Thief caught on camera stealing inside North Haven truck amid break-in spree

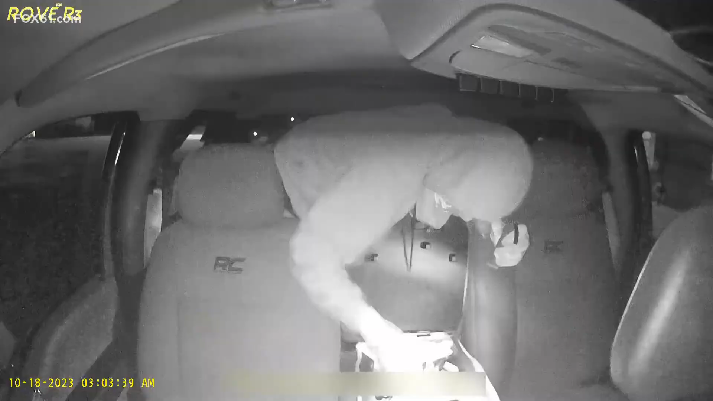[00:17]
smash and grab caught on this dashboard camera in North Haven on Wednesday.
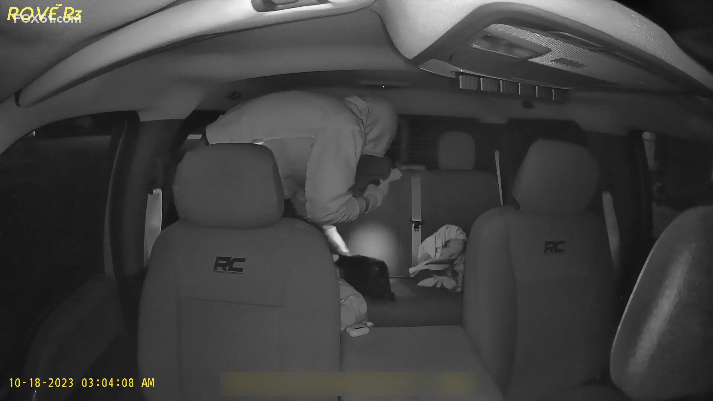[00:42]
rummaging through his truck, leaving with a drone. It's stuff that's yours, it's personal items, you know, they're going through your things and, you know, just to see someone nonchalantly go through it like that, it just, it doesn't sit well with you.
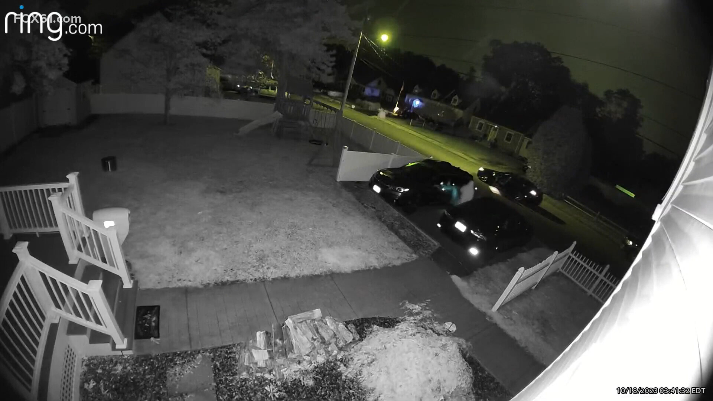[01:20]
Genevieve Cabrera's ring camera catching the moment, a dark-colored sedan with at least two people pulled up to her driveway, checking her car, smashing its windows and then going after her neighbors. Watching the video, it just feels violating, you know, and there's nothing you can do about it.